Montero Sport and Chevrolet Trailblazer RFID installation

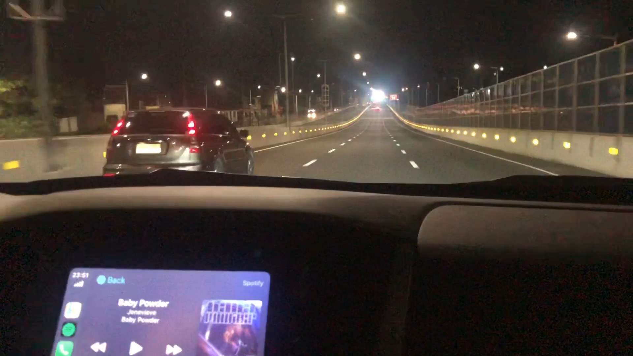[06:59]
Kasi nga, 24 hours to, minsan mako-confuse ka dun sa 12pm. So, yan. So, we're now on our way dun sa installation site. So, as usual, exit tayo dun sa dito sa may Merville exit dito sa Cast Lane muna tayo kasi wala pa tayong RFID.
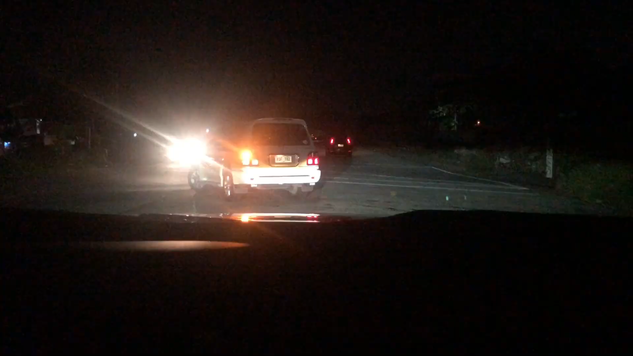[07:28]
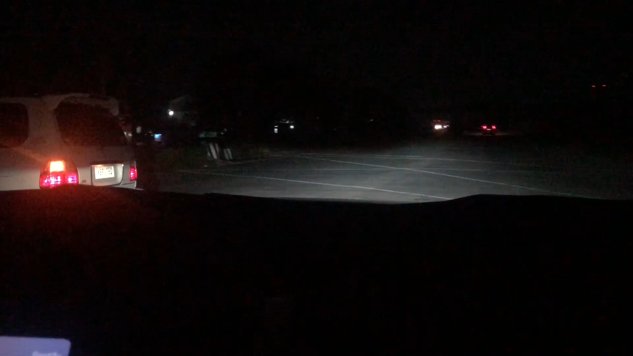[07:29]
Tapos, U-turn tayo ulit papunta dun sa
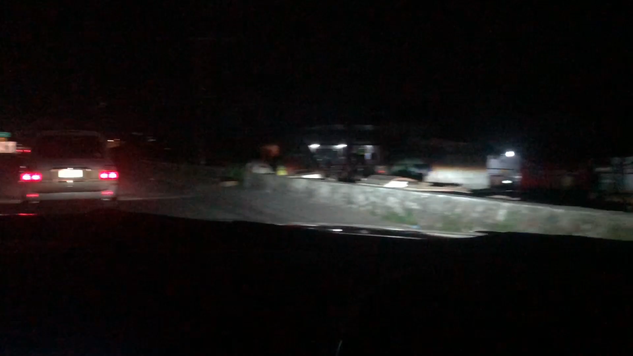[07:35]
service road dun sa ilalim ng tulay ng C5 Link Expressway. Just like yung kanina nangyari sa umaga.
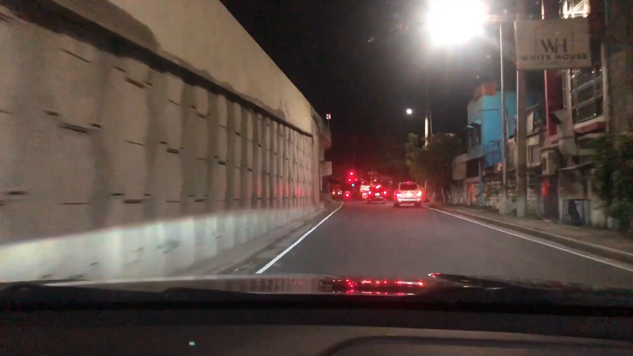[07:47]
Okay, nandito na tayo sa service road.
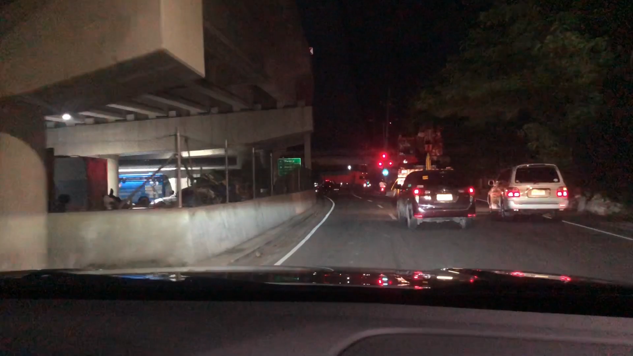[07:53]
Malapit na tayo dito sa ilalim ng tulay na kaabitan. Tingnan natin kung busy pa sa ganitong oras.
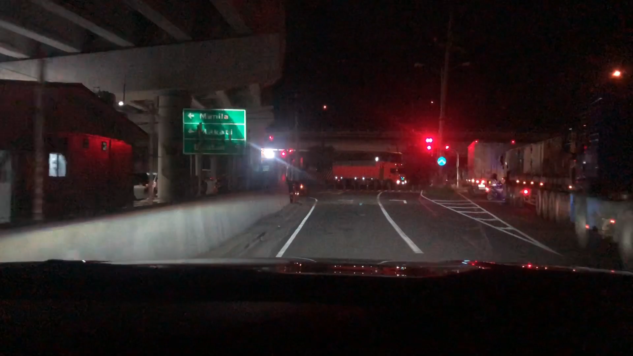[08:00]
Ayan, nandito na tayo. Pero, ops, medyo busy pa rin kahit ganitong oras pala. Okay, same procedure. Kanina umaga.
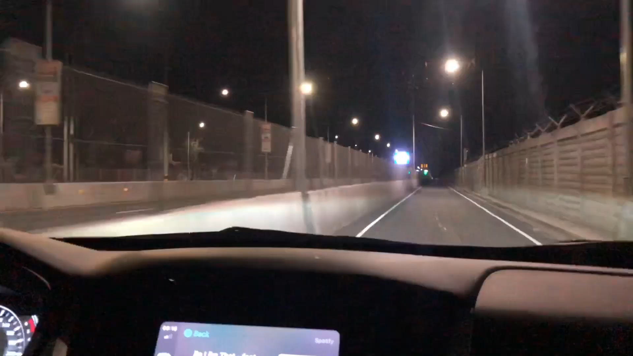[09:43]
Mamaya pagbalik dun sa Express Way, tetest ulit natin kung gagana siya. Okay, tapos na. So, pa-uwi na tayo.
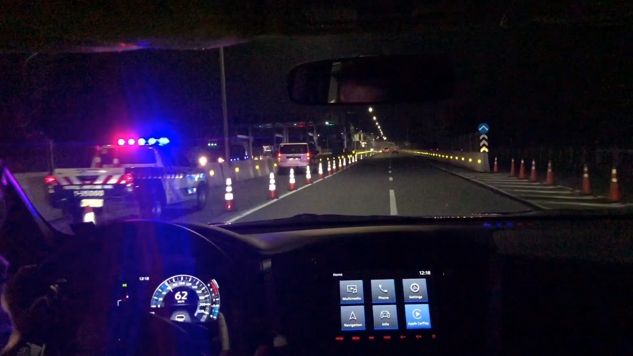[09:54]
Okay, U-turn tayo dito ulit sa service road. And then, U-turn ulit,
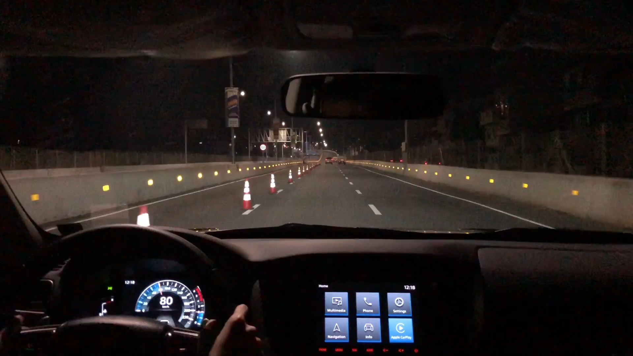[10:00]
papasok ulit ng Express Way para matest ulit natin kung okay siya.
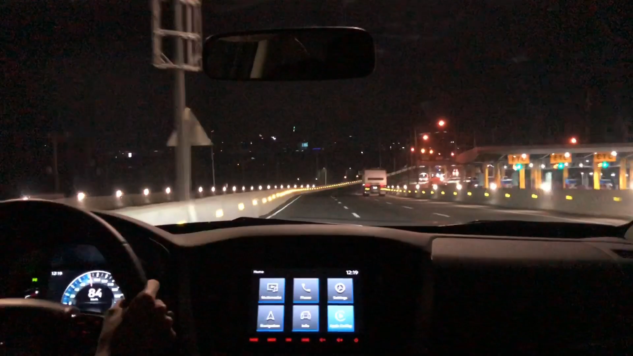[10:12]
Okay, malapit na tayo dito sa toll boot natatanaw ko na. So, itetest natin ngayon kung okay siya. Since may load na naman siya na 200 pesos, so, itinry natin dito sa cast lane.
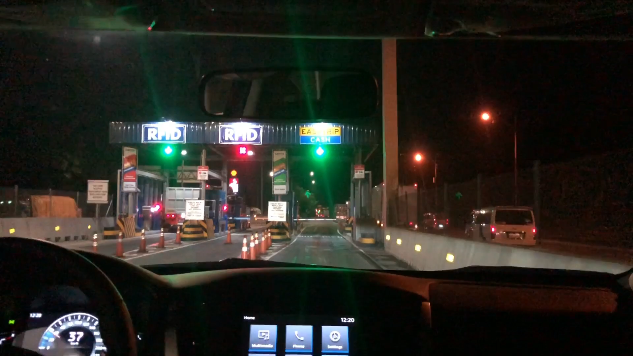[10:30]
Pwede rin RFID dito eh.
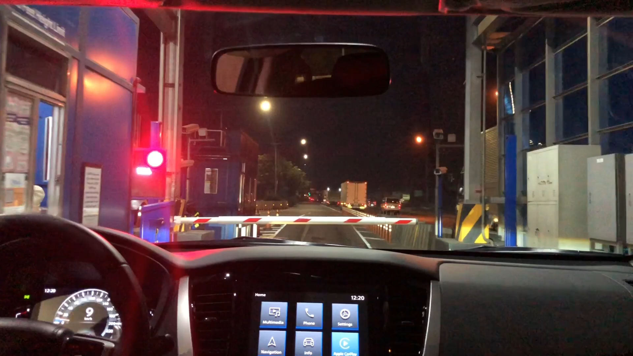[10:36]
Yun, naka red, and then for a while yun, nag-green. so, ibig sabihin okay na. So, ayun, okay na, nakabit na natin yung RFID.
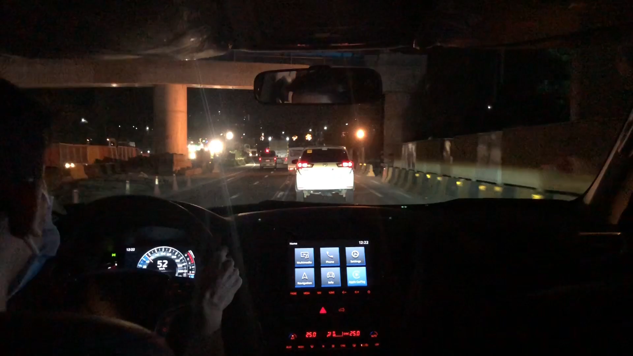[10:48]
So, we're now on our way home.